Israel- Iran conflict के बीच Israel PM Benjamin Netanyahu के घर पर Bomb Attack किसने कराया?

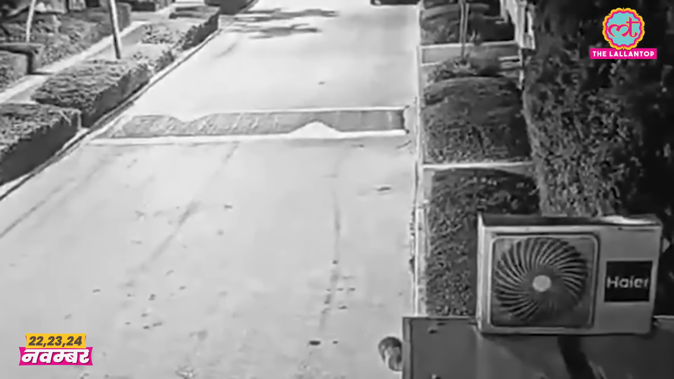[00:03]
दो फ्लैश बम उनके घर की तरफ दागे गए। ये फ्लैश बम घर के बाहर बगीचे में गिरे।